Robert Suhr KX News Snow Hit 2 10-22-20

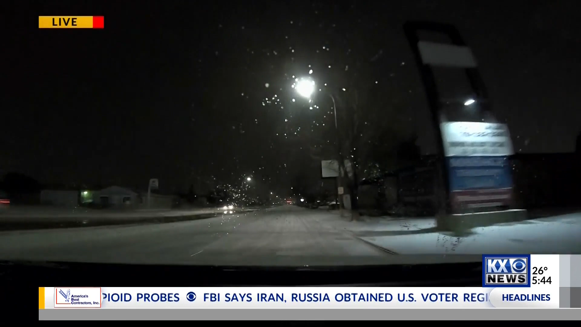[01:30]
I've noticed as I used my windshield wipers, kind of a quick glaze of ice on the windshield here. Roads are hit or miss, depending on where you are. We're on Main Street right now, and you can see it is snow-covered.
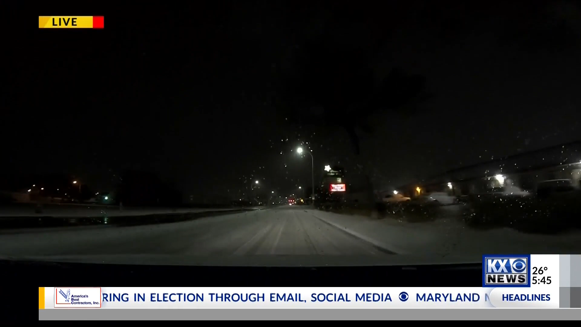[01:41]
At least half of Main Street here is snow-covered.
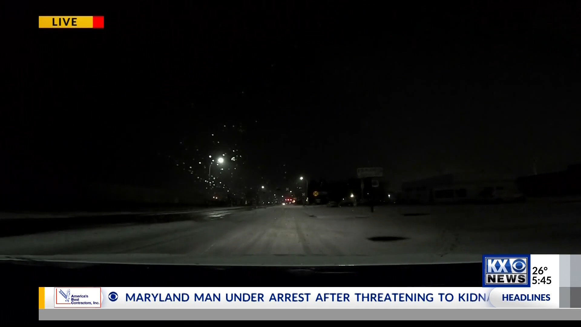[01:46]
I have seen crews out, but, again, it doesn't take much snow for the roads to become extremely slippery, and that's what they are right now.
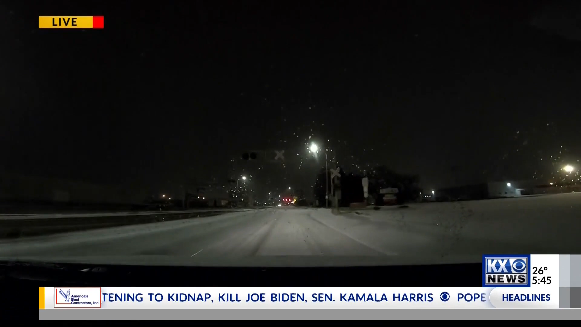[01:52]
So as you head out to work or school this morning, just make sure you give yourself plenty of extra time.